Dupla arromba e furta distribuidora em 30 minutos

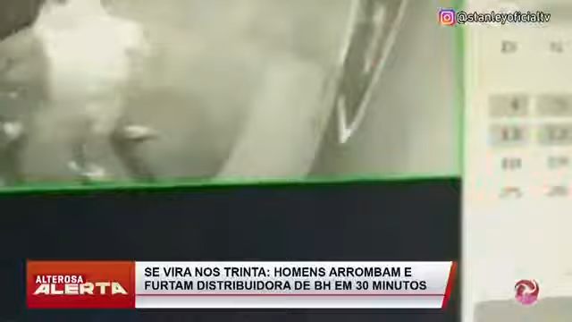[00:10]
As imagens são do circuito de segurança da distribuidora que fica no bairro Betânia, na região oeste de BH. A dupla chega, observa a rua e já vai para a ação.
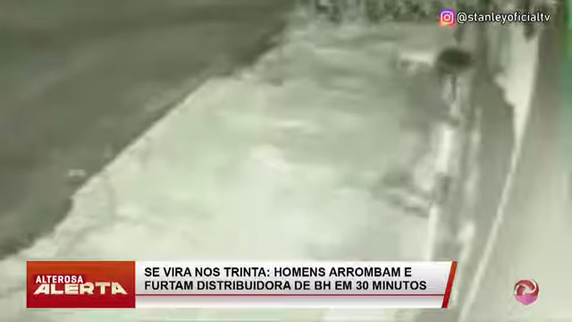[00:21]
Um deles força a porta. O segundo suspeito resolve ajudar, mas não conseguem arrombar a entrada do comércio. Então, um deles quebra um vidro e entra pelo basculante lateral e o outro fica de campana. Dentro da loja, o homem vasculha tudo à procura de algo de valor. Vai até o balcão e pega dinheiro.
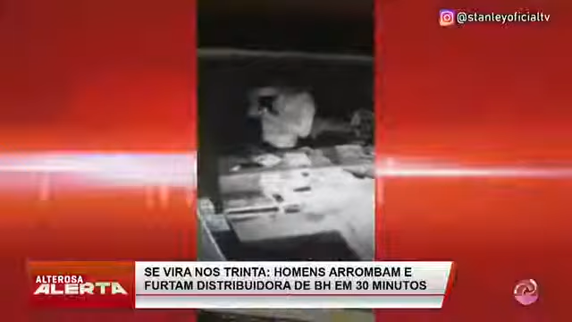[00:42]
Logo depois, pega uma sacola e faz a limpa na distribuidora. O dono da empresa percebeu o roubo logo pela manhã. Estava tudo revirado. Os criminosos levaram 300 reais, um celular, uma caixa de isqueiros e vários maços de cigarro. A ocorrência foi registrada na primeira delegacia do Barreiro e a polícia procura pelos suspeitos.
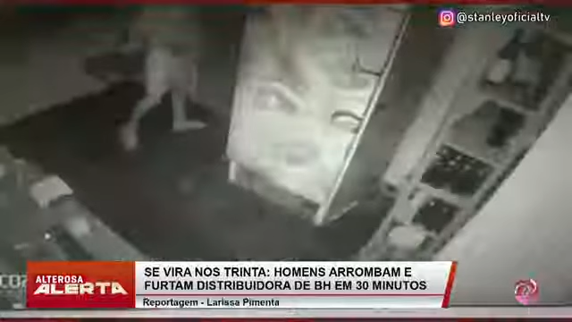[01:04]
Pois é, aí você está lá pagando os seus impostos, você está lá pagando as suas despesas.